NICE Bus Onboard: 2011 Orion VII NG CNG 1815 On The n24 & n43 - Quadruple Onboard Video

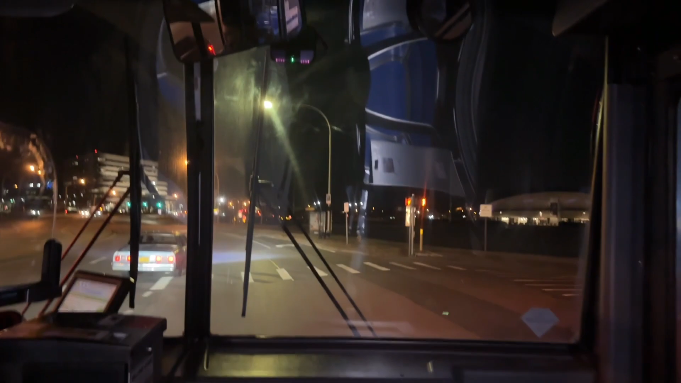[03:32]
Hard break. I'm surprised they didn't have to slam one.
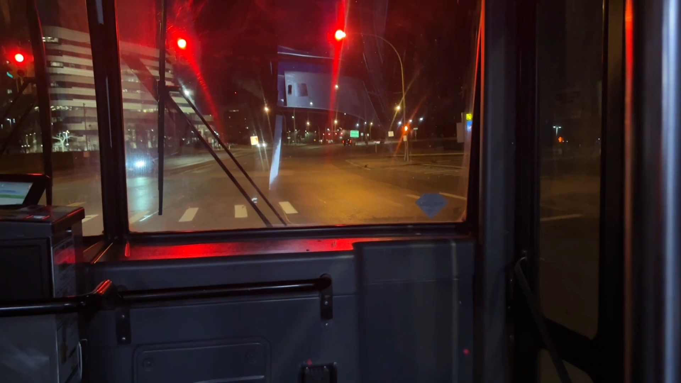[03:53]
Stop requested.